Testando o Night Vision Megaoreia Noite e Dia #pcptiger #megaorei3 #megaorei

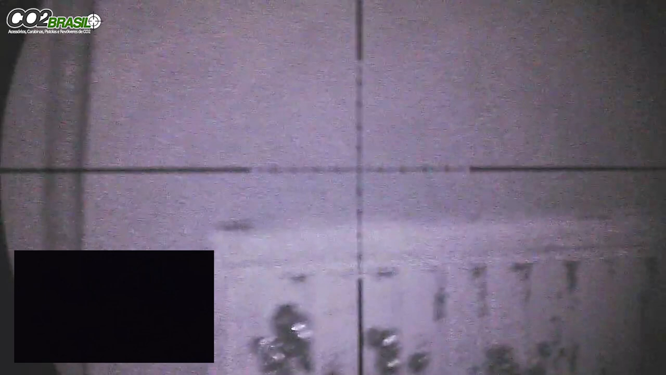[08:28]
Até de ver a faísca ali.
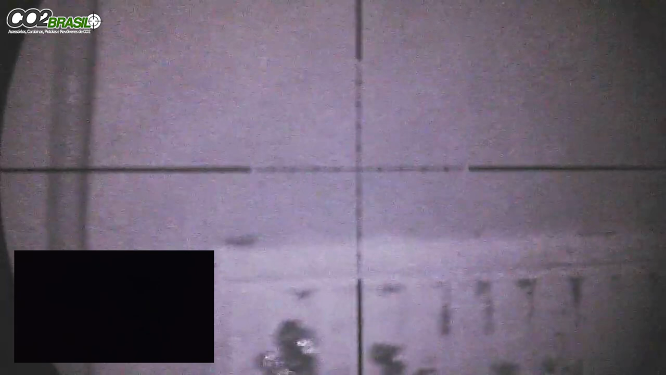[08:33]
Hein? Dá até pra ver a faísca. Dá? Sai faísca? Sai. Mas tá fazendo uma rodinha lá? Tá ficando bem agrupado? Tá Tá espalhando meio. muito chumbo.
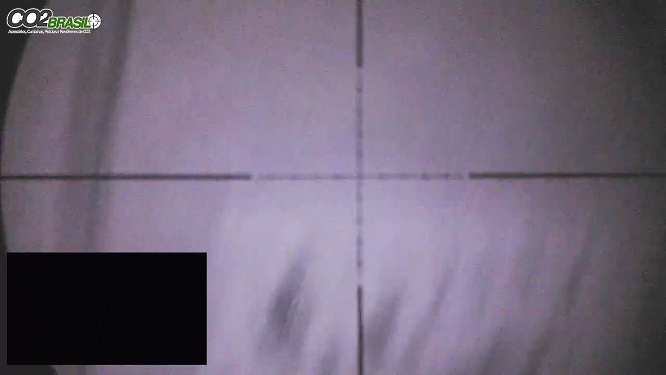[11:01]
Quando você atira, fica uma mancha preta no metal. Ela vai fazendo uma mancha preta no metal. Nós estávamos aqui, falei, cara, o Crezinho está acertando tudo, não acerta bosta, não.